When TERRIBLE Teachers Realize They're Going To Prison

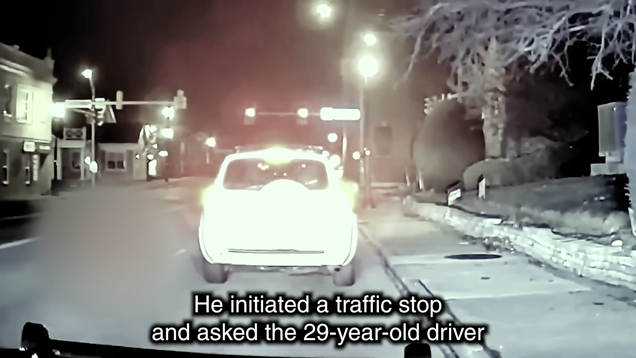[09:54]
He initiated a traffic stop and asked the 29-year-old driver if she had consumed any alcohol.